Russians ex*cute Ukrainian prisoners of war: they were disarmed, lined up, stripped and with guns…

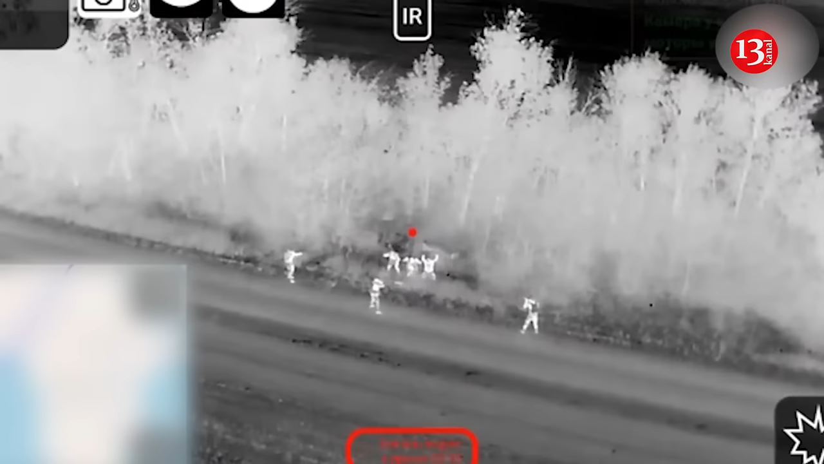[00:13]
Russian forces recently executed nine Ukrainian prisoners of war in Kursk Oblast amidst a wider
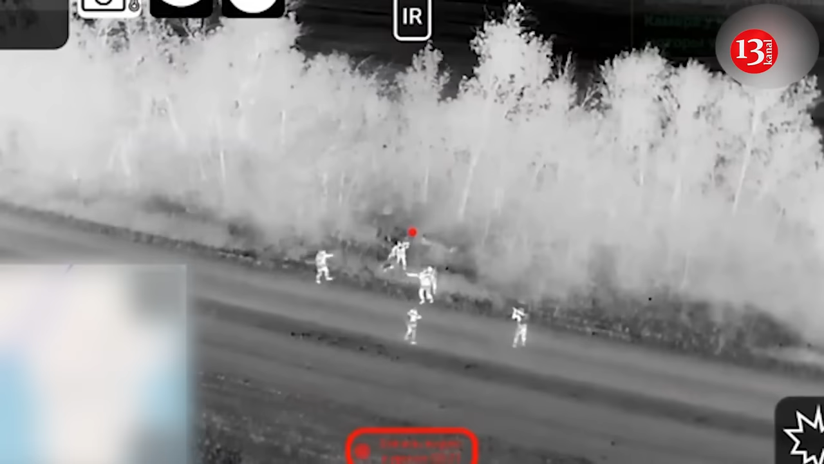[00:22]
escalation of such executions by Russian forces across the theater.
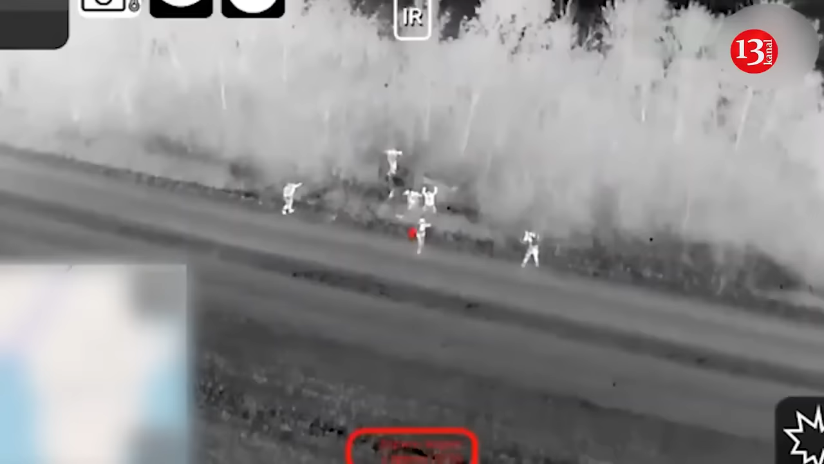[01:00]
lined up, stripped and shot the Ukrainian prisoners of war indicating a premeditated execution.